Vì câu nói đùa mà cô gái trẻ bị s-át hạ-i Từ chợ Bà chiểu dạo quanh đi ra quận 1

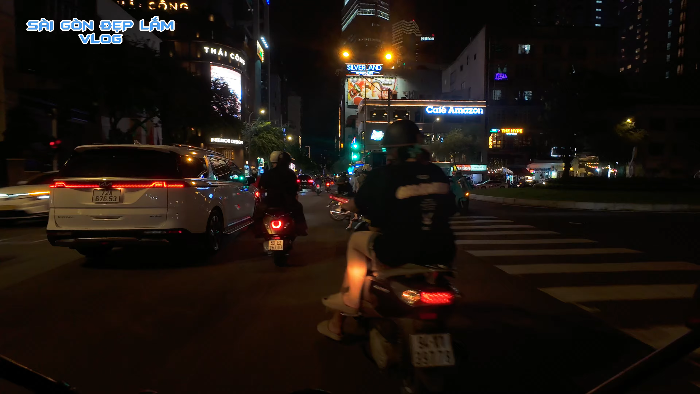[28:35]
Khu đường Hai Bà Trưng này cũng vui, có cả ba búp rất là vui, quán bar, khách Tây thì cũng dạo thưa đường này rất nhiều các bạn, nhà hàng Nhật á, xe đậu nhiều đó chứ,
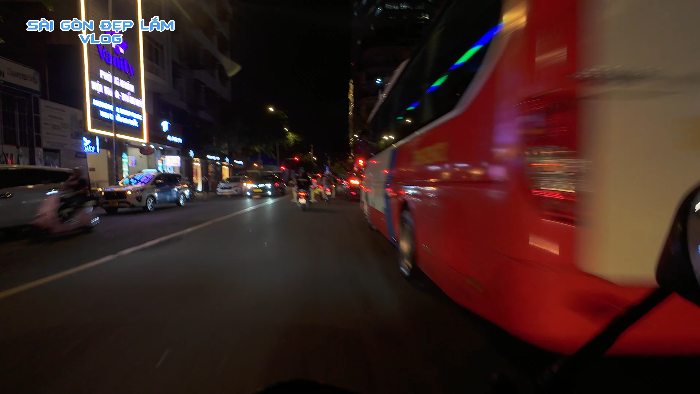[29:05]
xe đậu nhiều rất khó đi, mất một lên xe.
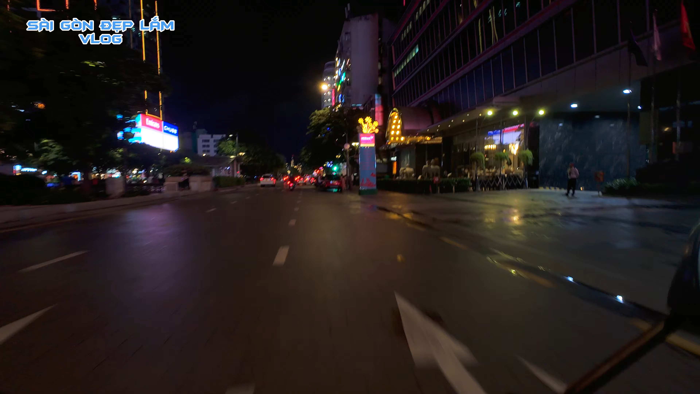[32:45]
Bên đây là khách sạn, lớn cũng của tập đoàn Vạn Thịnh Phát. Đây những xe buýt, tiếng xe buýt chở đi tham quan trung tâm. Đồng bào và các bạn thân mến,
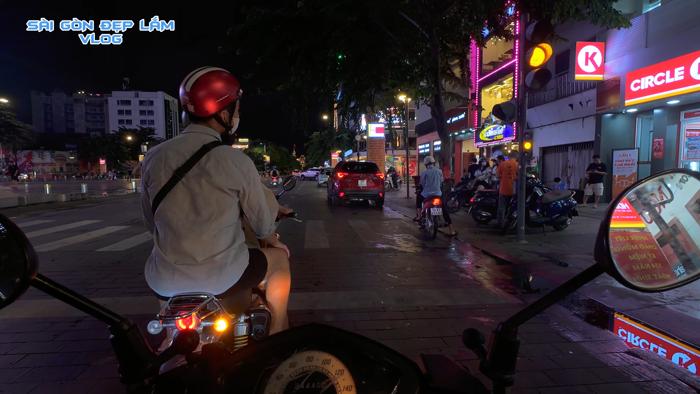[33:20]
hiện nay tại khu vực phố đi bộ Nguyễn Huệ vẫn còn tình trạng xả rác và rác thải trên nhà để xem các hành vi vi
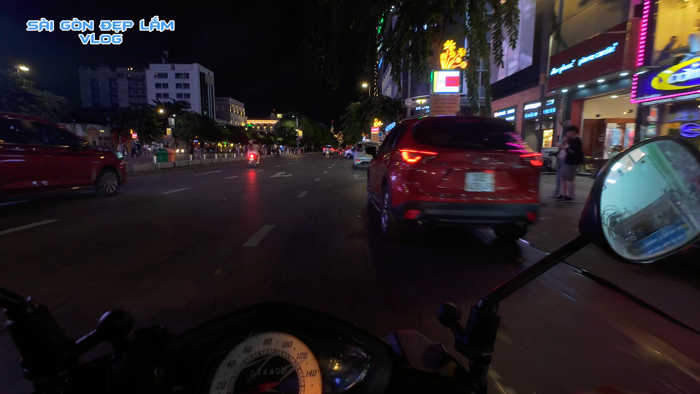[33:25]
phạm. Du khách Tây cũng qua thuê xe mô tô và xe máy chạy.
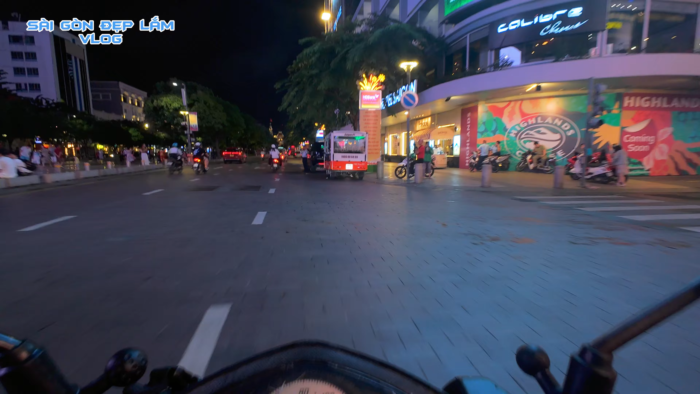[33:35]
Đây là khách sạn Oscar, cũng khu phố này là phố đi bộ rồi, nhiều cửa hàng ăn uống mọc xung quanh khu phố đi bộ.
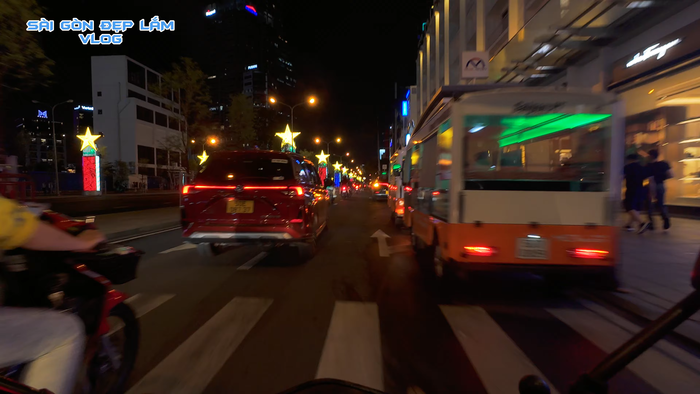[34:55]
rồi chúng ta đi thẳng tới chợ Bến Thành. Bây giờ thì các bạn thấy ra đường các bác tài rất nhiều.
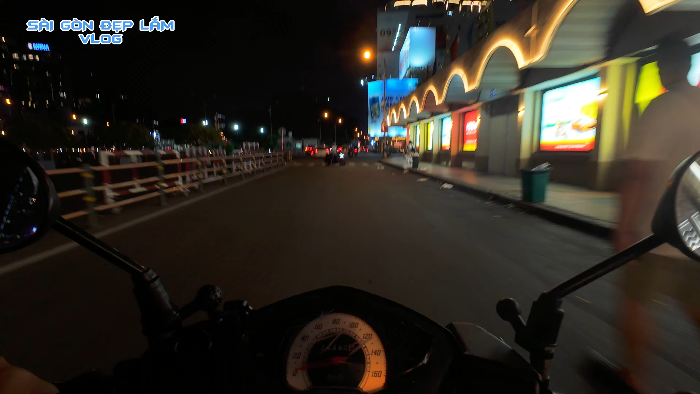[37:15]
Thấy mà thấy cũng đông, không có vắng đâu. Về mà đông khách du lịch đó. Khu này là giống như chợ đêm, nhưng mà xưa có chợ đêm đây, giờ này dẹp rồi. Cách đây chắc cũng trước dịch đó, là ở đây chợ đêm mà co chiều cái bà con đẩy cái xe ở đây, giờ là tôi dẹp hết rồi mà.
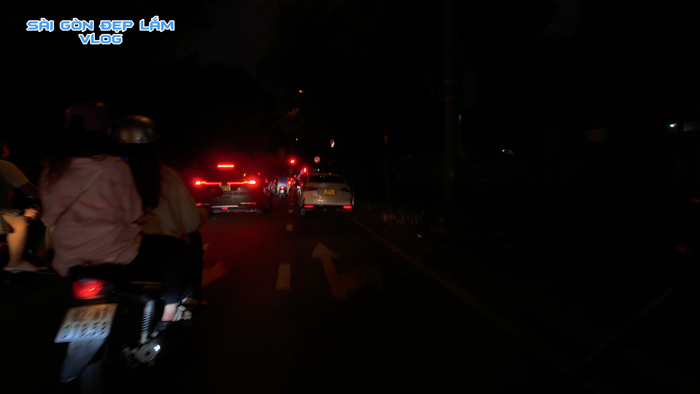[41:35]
Xe đậu hết đường đi luôn.
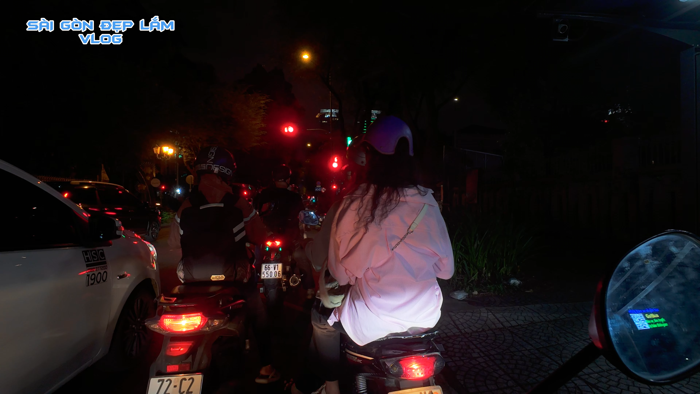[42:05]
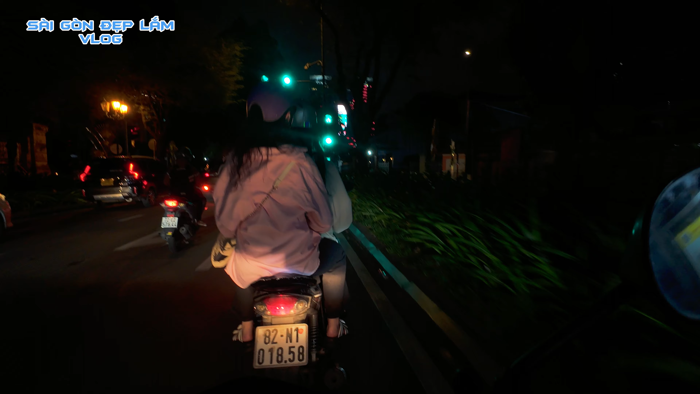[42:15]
Rồi chúng ta vừa trái về đường Bắc Tơ.
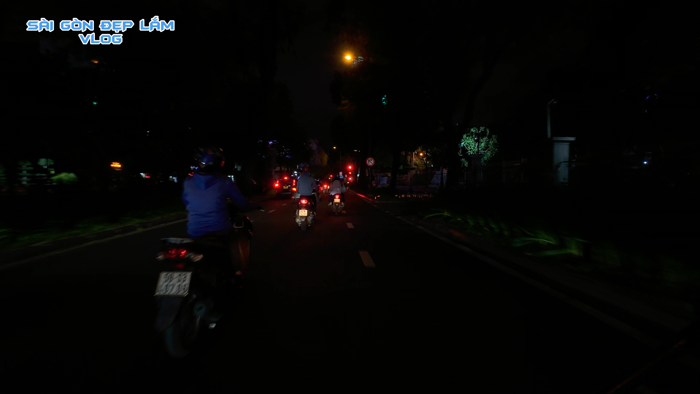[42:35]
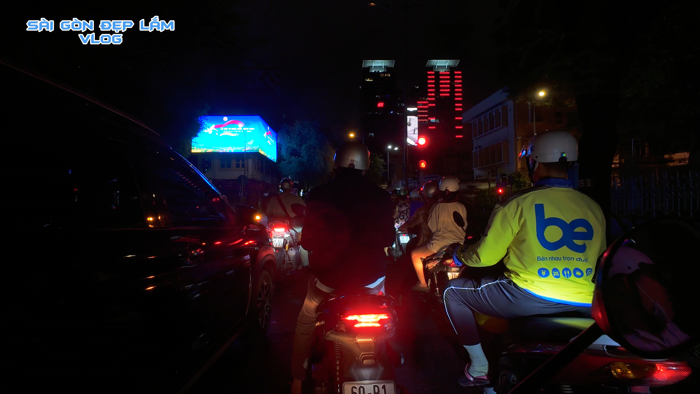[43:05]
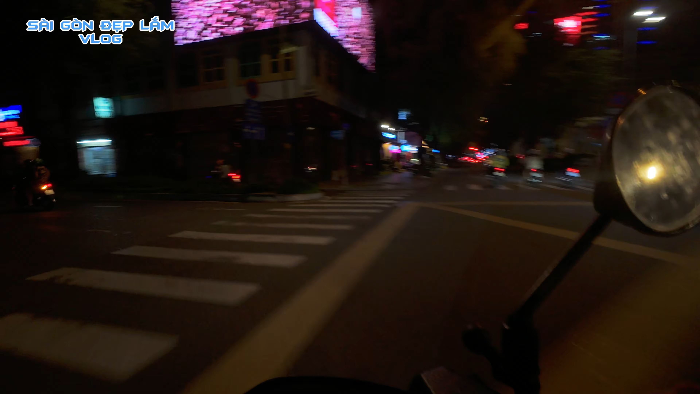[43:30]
Chúng ta đang trên đường Bắc Tơ các bạn. Bắc Tơ chúng ta về.
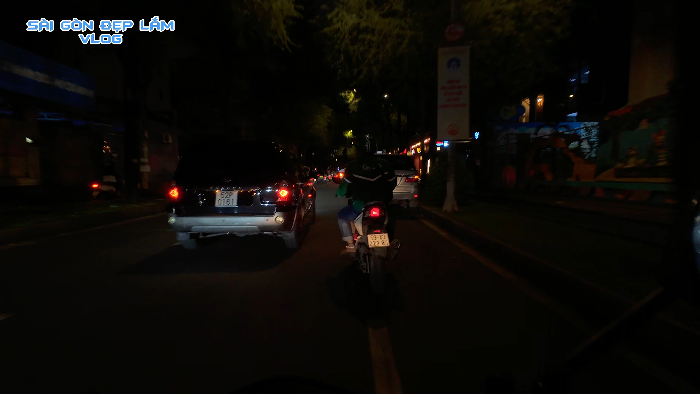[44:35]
Đông à, vậy đó em khu cà phê bên đây nè, quán Đen Đá là 24 giờ nè, đông xe đó mà, đông mở cửa 24 các bạn trẻ, rồi suốt khu vực đó rất đông vui,
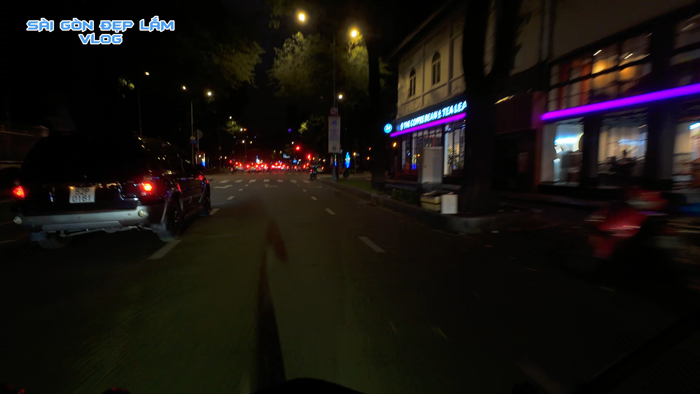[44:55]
rồi mình đi vòng ở trung tâm cái hồ Con Rùa, cái mình vòng về các bạn ha.
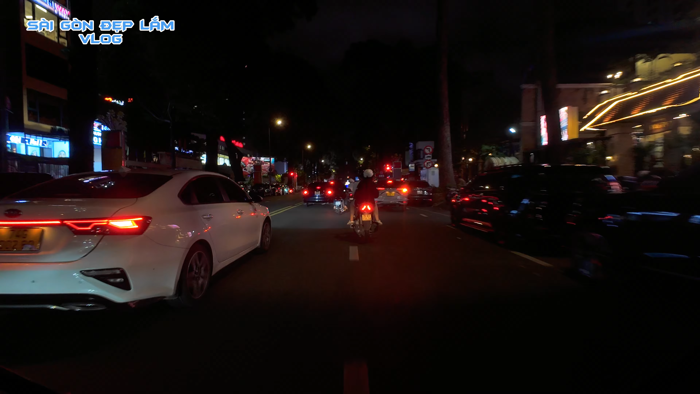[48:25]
Đi dạo xung quanh chợ Bà Chiểu rồi ra khu trung tâm rồi.